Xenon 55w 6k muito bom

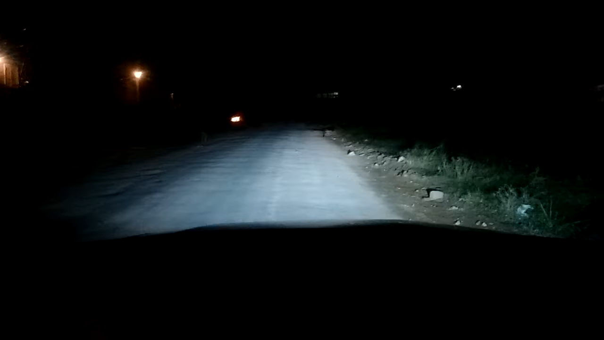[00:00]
Esse é o Xenon 55W que eu instalei, comprei no Aliexpress. Eu estava usando o de 35W, ele clareava bem, mas eu comandei vinho de 55W.
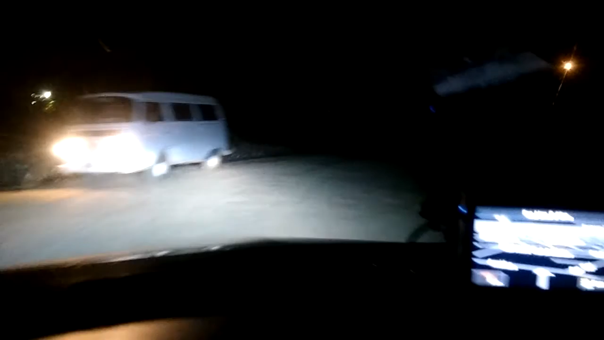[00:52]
Então quer dizer que ele clareia muito bem pessoal. E claro, ele é muito mesmo.